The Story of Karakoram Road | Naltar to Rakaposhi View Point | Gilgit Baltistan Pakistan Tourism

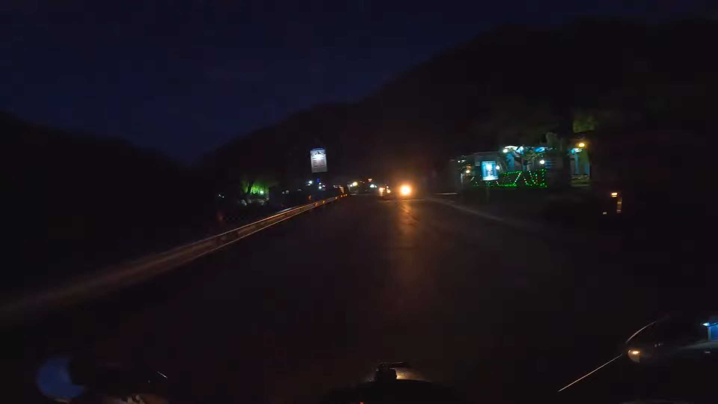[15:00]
भैया फाइनली पहुंच ही आया है आपका भाई
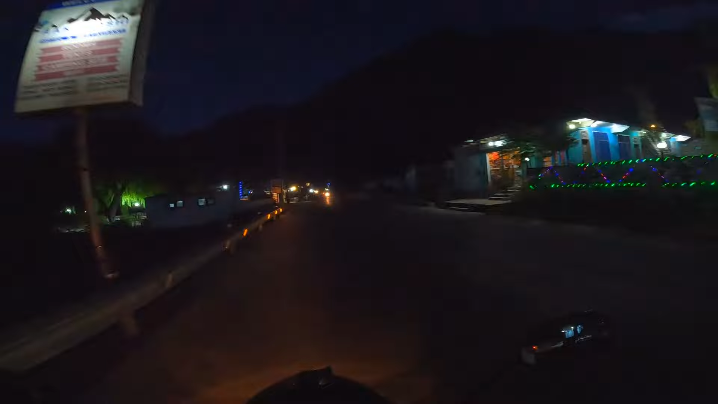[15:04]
राका पोशी व्यू पॉइंट पे, गलमत बाजार से यूँ समझ लें कि इसका है राका पोशी का व्यू पॉइंट।
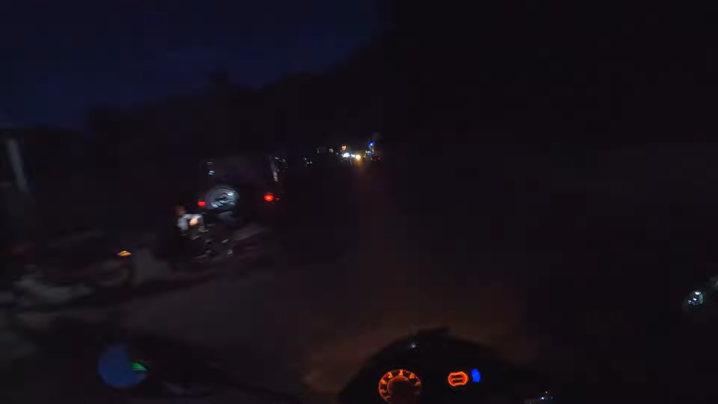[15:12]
और हमजा भी यार इससे आगे तो बहुत ही नज़दीक है, नगर पुलिस की चेक पोस्ट बनी हुई है।
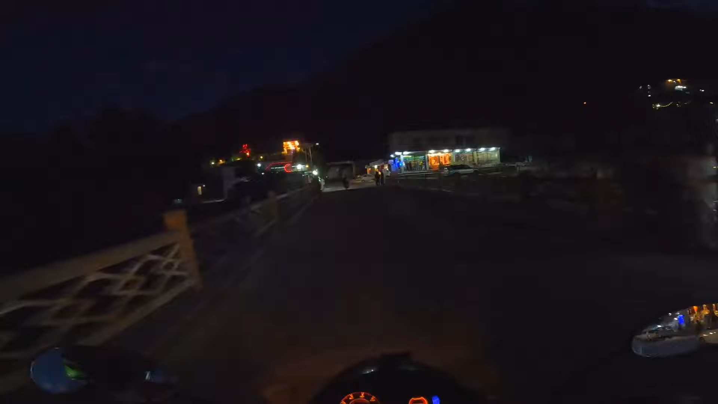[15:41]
ये है वो ब्रिज और बिल्कुल मेरे ये राइट साइड पर है राका पोशी व्यू पॉइंट भी और जिप लाइन भी है इधर से।